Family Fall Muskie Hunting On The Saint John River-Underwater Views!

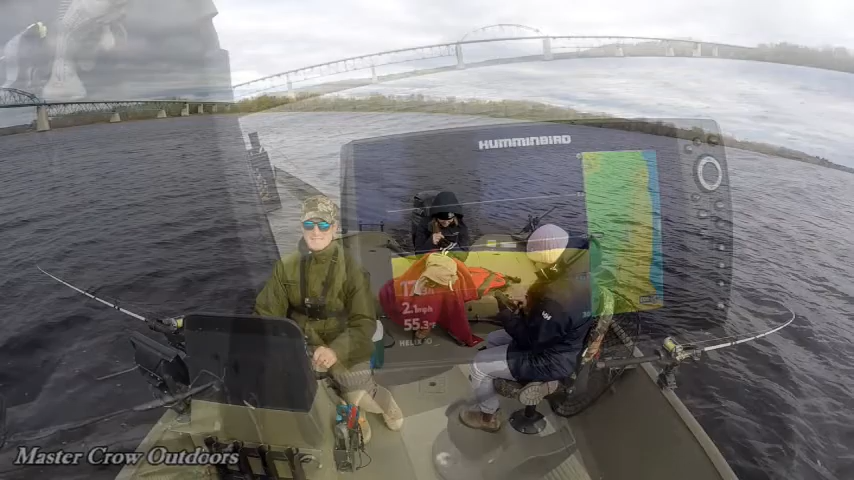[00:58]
Water temperature is starting to drop pretty quick now.
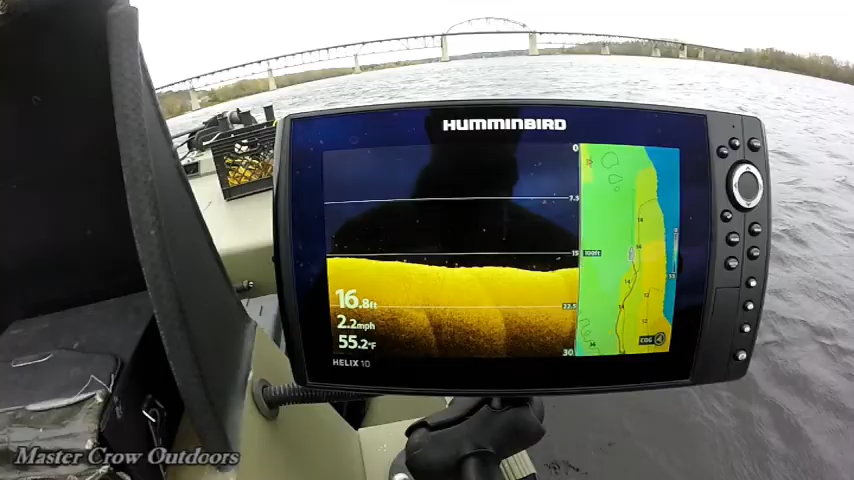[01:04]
On screen: depth 16.8 ft, water 55.2°F, speed 2.2 mph
Right around 55 degrees Fahrenheit. Probably. It's a cop in Vancouver, Maine. I don't know.
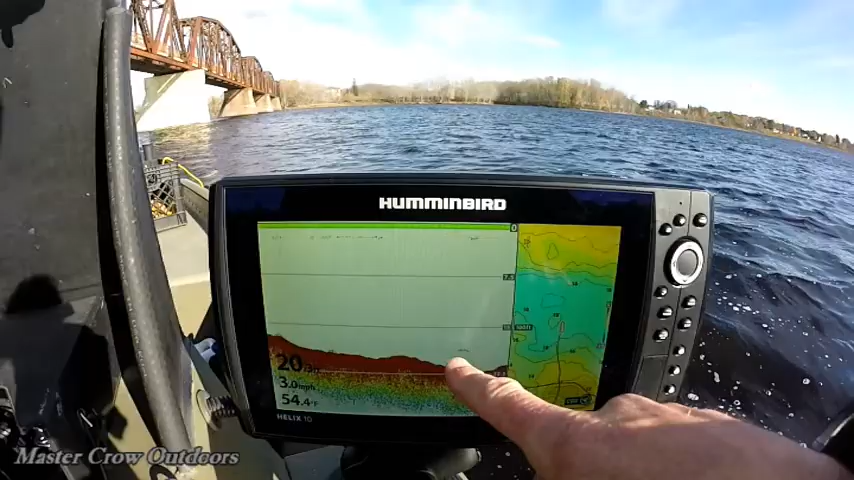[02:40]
On screen: water 54.4°F, speed 3.0 mph
That's what we like to see. See if we can entice him with one of those baits.
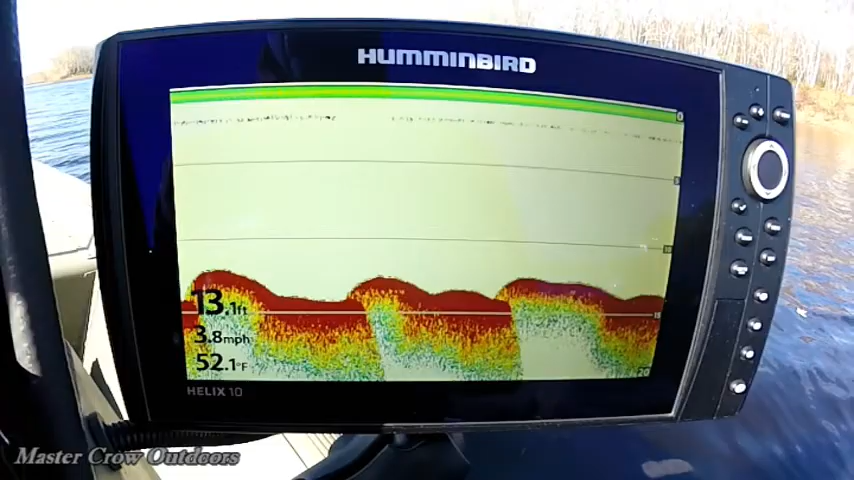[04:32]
On screen: depth 13.1 ft, water 52.1°F, speed 3.8 mph
It's only been a couple days since we've been out and you can see the water temperatures drop 3 degrees. She'll start to fall fast now.
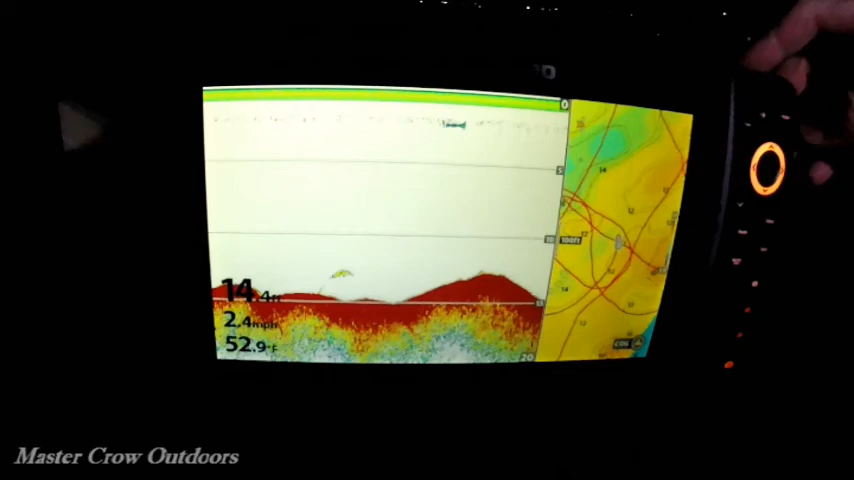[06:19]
On screen: water 52.9°F, speed 2.4 mph
Oh my God, there's a big mark there, folks. Wow.
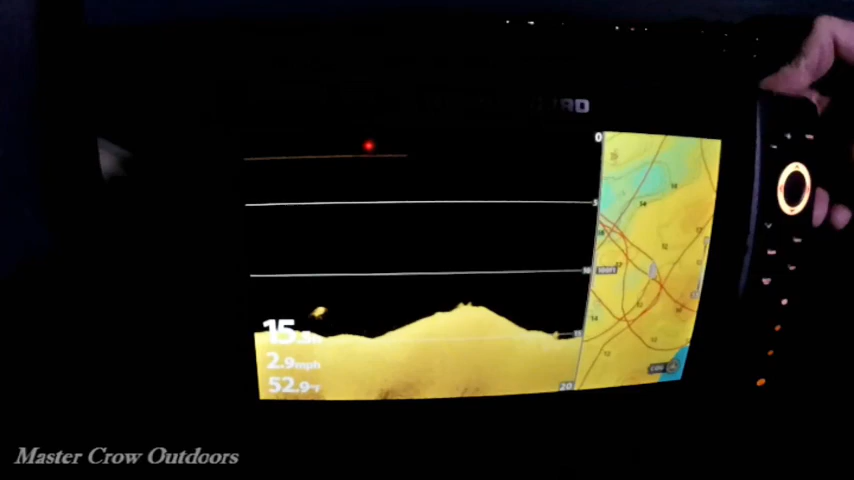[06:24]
On screen: water 52.9°F, speed 2.9 mph
My gosh, look at the size of that mark.